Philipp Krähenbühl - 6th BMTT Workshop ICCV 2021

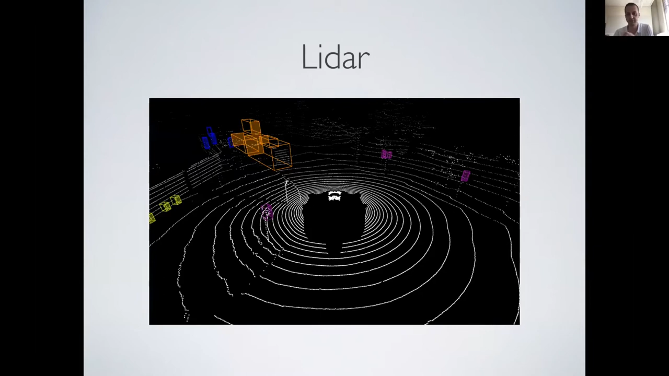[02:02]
You collect lots of measurements, lots of annotations, and then you just build up a very good 3D detector from these LiDAR measurements.
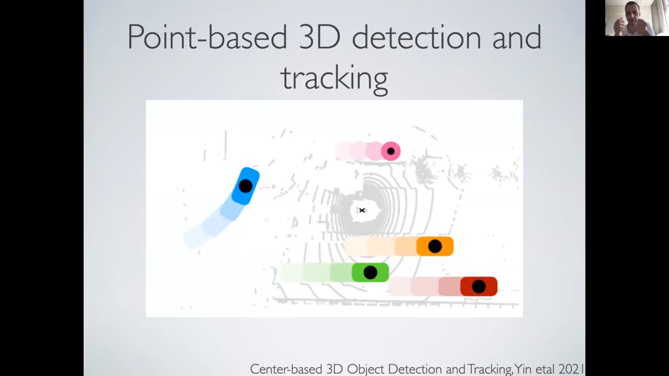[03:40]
But instead, we'll try to just reason about them as moving points. And so this way we can still use the same 3D backbone.
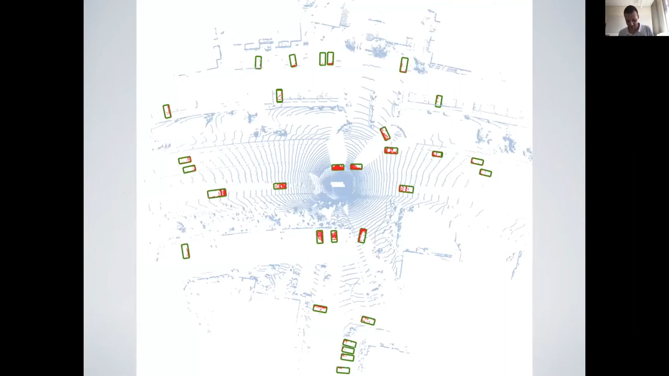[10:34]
Now, what this means is sort of if you look at this scan, sort of the objects in this area, these are the ones we get pretty well.
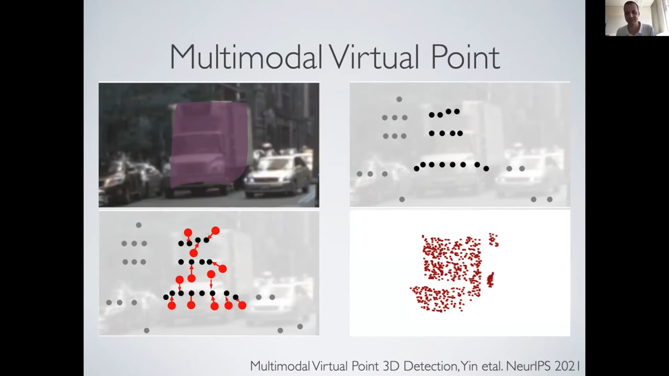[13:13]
3D point cloud that sort of has these fake depth estimates in there. But it has the original shape of the 2D instance segmentation.
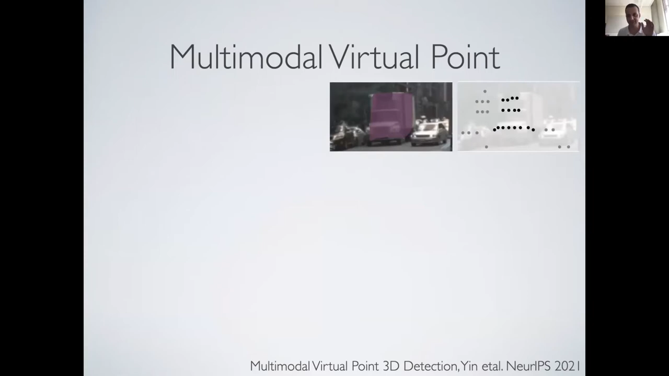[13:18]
And so just to recap, what we do is we run instance segmentation on color images. Then we randomly sample. Actually, it's not randomly. I think it's regularly sample points within each detected instance. Then we lift these points into 3D by sort of stealing the depth from nearby points.
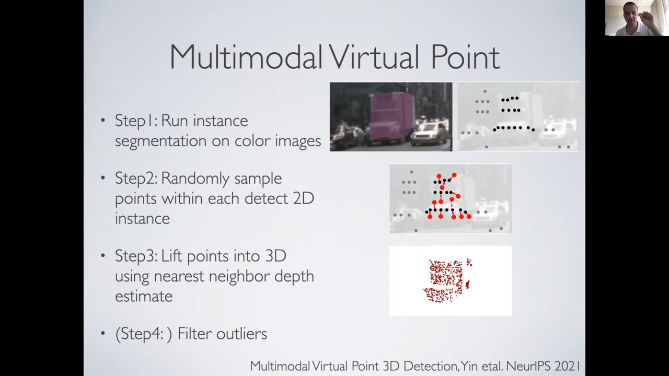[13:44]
And then in the end, sometimes we have a little bit of filtering. So there's sometimes it can happen that you steal the depth from a wrong from from sort of a background point. And we have some simple heuristics to filter these out. But that's pretty much it. All right. Super simple. But it works quite well in practice.
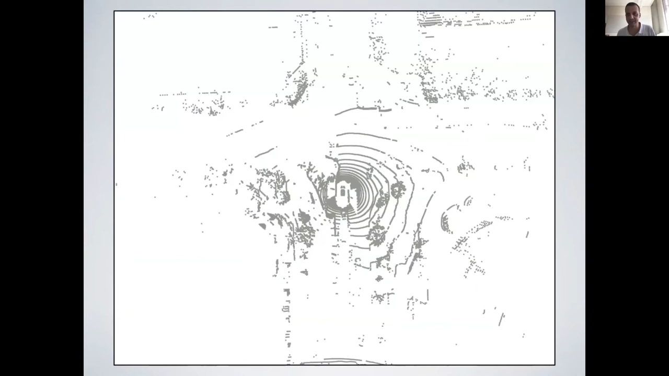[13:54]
And so if we start out at a point cloud like this, what would happen is we would add additional points where our instance segmentation thought objects were. And this might not look like a lot of points and it really in sort of in terms of the entire point cloud.
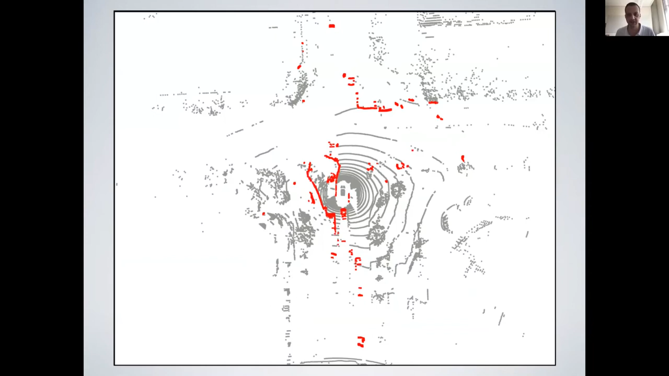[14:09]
It's very few points we add, but we add them at the right location. So here, down here, you would see a scan or would see some measurements on a vehicle. I think there's about 10 measurements of original LIDAR. And we were able to blow this up to hundreds of measurements that have a very good 2D shape. And the 3D shape roughly follows sort of the close by LIDAR points. This becomes even more pronounced if you look at the pedestrian here on the side. Originally, you couldn't even see the shape of the pedestrian. You just saw sort of five points.